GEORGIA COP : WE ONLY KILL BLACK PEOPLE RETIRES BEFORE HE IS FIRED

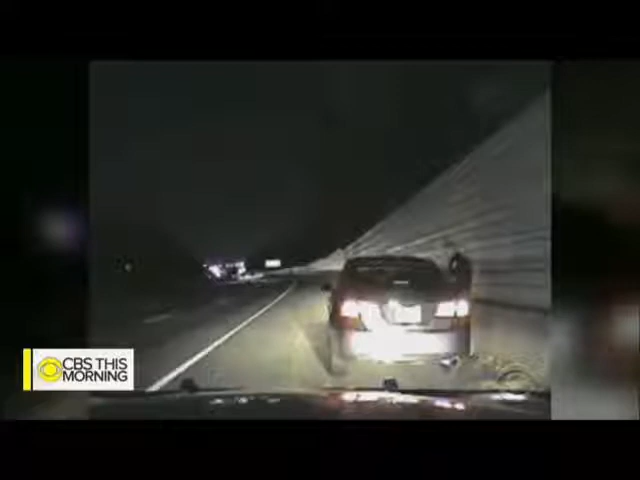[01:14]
greg abbott can be heard telling a woman that she needs to call the person who was picking her up because she's being arrested and taken to jail use your phone it's in your lap right there you're just really strong no no no i've just seen way too many videos but you're not black